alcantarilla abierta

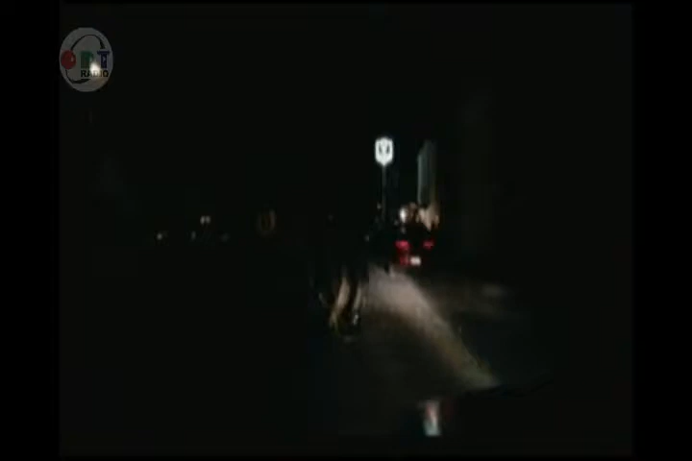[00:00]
Bueno, puede ser algún recorrido por diferentes calles y avenidas. Te comento que hemos llegado hasta el fraccionamiento La Florida y en lo que es la avenida Las Palmas, entre los accesos G y F, hay una alcantarilla abierta, Claudia, y bueno, pues los vecinos como medida preventiva para que no sigan cayendo los vehículos, porque nos dicen que el día de ayer cayó un vehículo, por la mañana, en esta alcantarilla que no tiene tapas, hicieron una,